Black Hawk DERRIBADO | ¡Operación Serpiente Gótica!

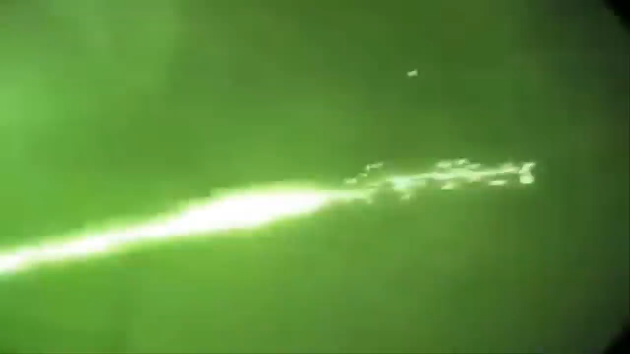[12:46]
con sus maniobreros helicópteros MH-6 Little Bird, se dedicaron a atacar con sus minigoons los objetivos indicados por las fuerzas especiales.
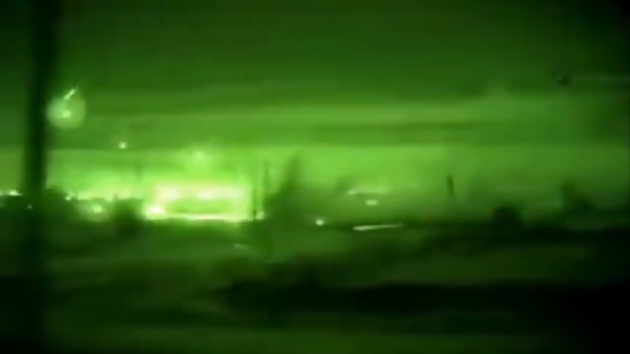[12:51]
Pero se cerneó la noche.
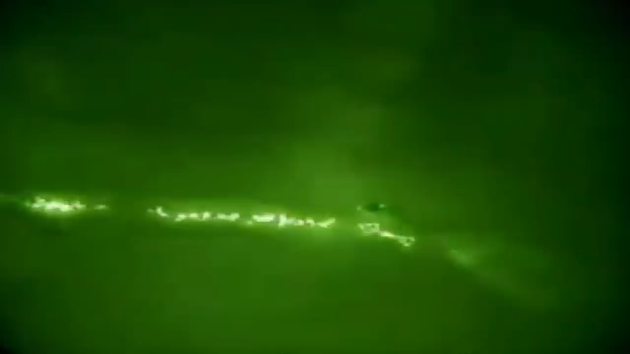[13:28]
así que podían arrasar a los milicianos haciendo que sus Gatlings vomitaran fuego sobre las posiciones marcadas con linternas estroboscópicas. Unas linternas que solo se pueden ver mediante gafas de visión nocturna.
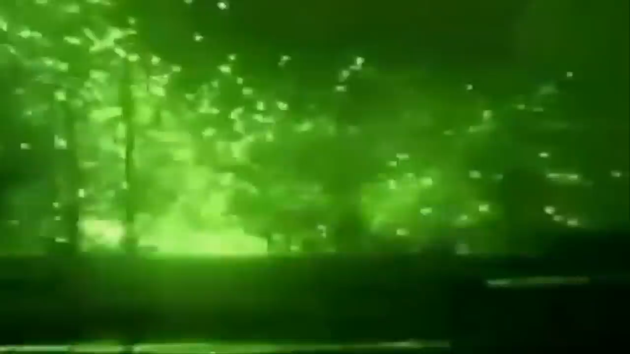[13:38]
Además, los helicópteros Cobra aparecieron para disparar sus devastadores cohetes de 70 milímetros a quemar ropa.